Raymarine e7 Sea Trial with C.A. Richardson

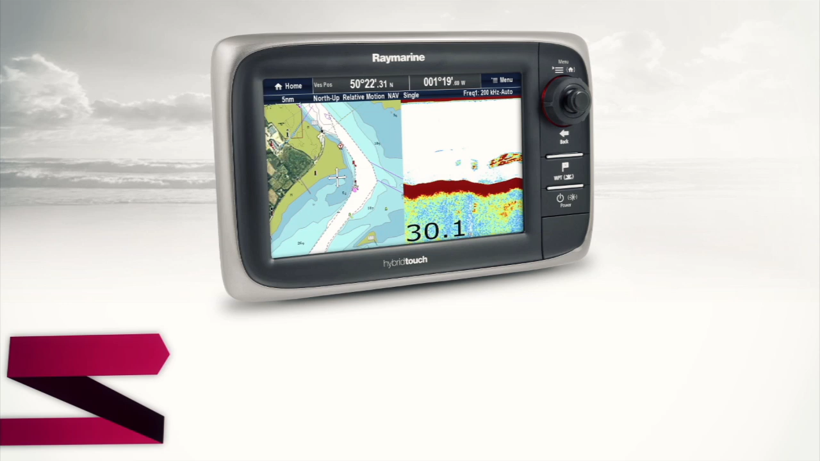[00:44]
The E7D is a combo unit that features the HD sonar. All you have to decide when you buy the combo unit is do you need a transom mount, an in-haul, or a through-haul version.
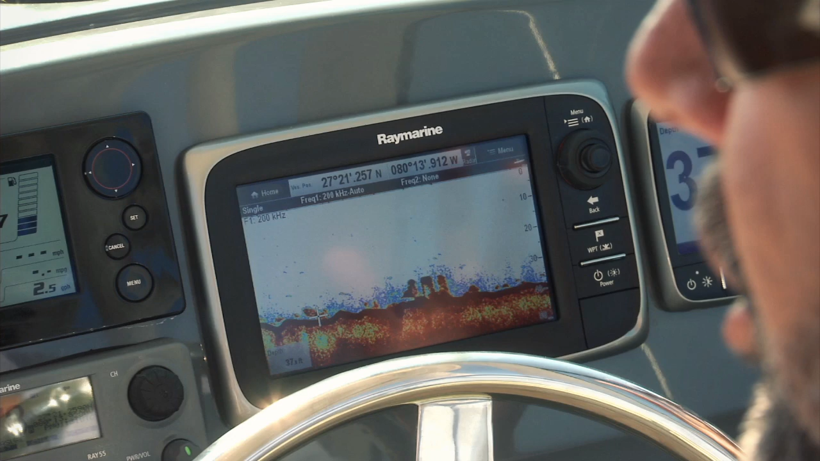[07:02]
You turn it on. You're literally a fish expert. You can see us marking fish right here above the reef.
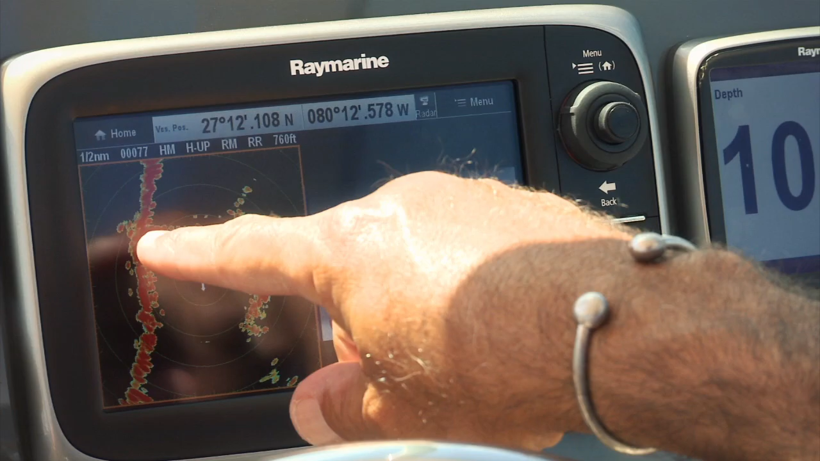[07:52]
You can look at the radar here and you can see the image where it's picking the bridge up that's going horizontally across the screen here and it's got the two banks in the intercoastal.